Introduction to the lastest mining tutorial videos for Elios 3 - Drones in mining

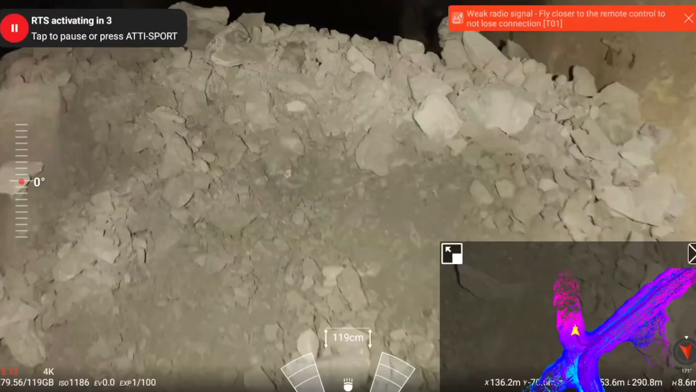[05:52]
It will not stop at once, but you will see the degradation on the top left of the cockpit screen and you will get a weak signal warning. The use of the range extender is highly recommended as it can deport your antenna by 20 meters.